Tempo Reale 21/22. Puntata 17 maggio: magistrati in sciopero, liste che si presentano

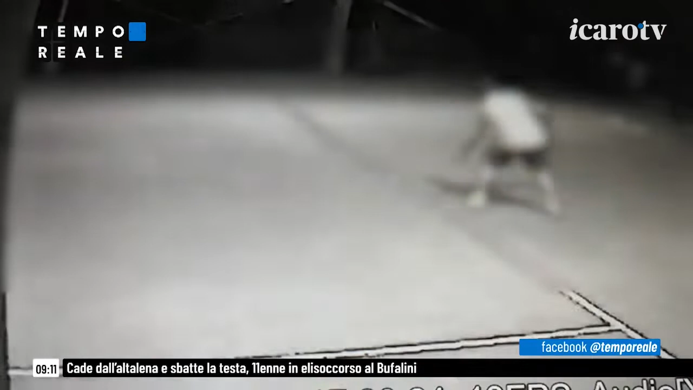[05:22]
in modo da ottenere benefici ed esenzioni lavorative tradotti in un ingiusto profitto pari a 39 mila euro l'ordi il poliziotto era stato ripreso di nascosto mentre si allenava per ore a tennis le immagini che stiamo vedendo per chi ci sta seguendo in tv e sui social sono proprio relative a queste telecamere nascoste